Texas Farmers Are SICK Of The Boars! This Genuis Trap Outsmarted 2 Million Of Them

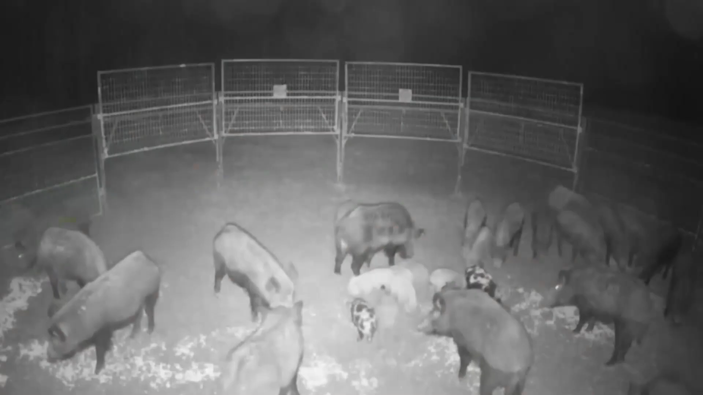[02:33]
The alpha sow feels safe leading her group under the ring because she does not feel trapped.
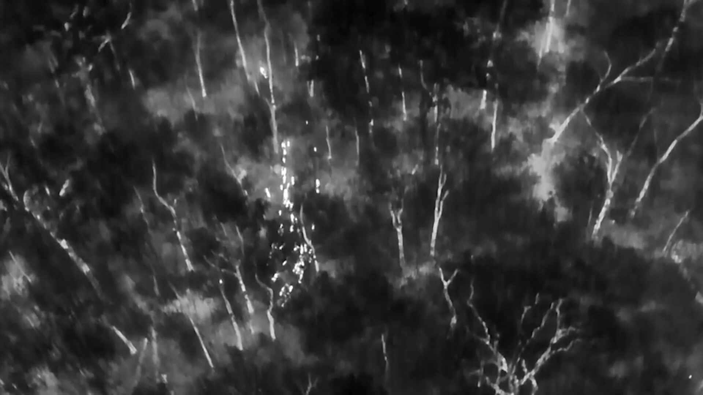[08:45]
These drones can see the heat coming off the bodies of the boars, even if they are hiding under thick trees. This data is fed into AI programs that can count the pigs and predict where they will go next,
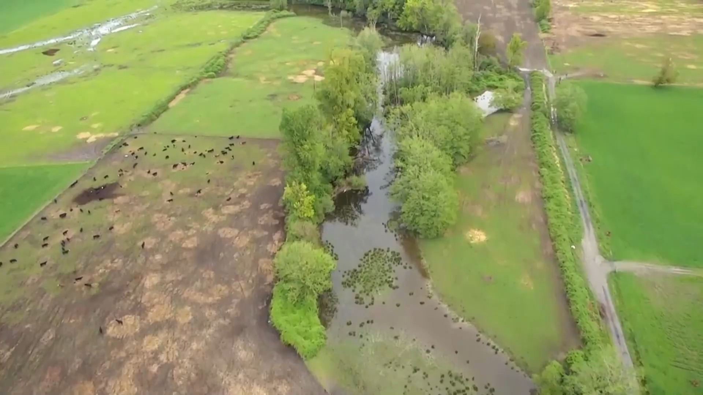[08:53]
based on the weather and the food supply. It is a silent war being fought with satellites and software.
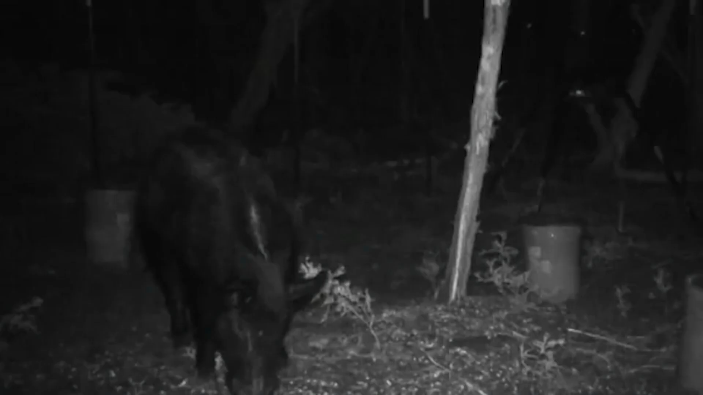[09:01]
The boars are being watched every second of the night, and they have no idea the eyes in the sky are following them.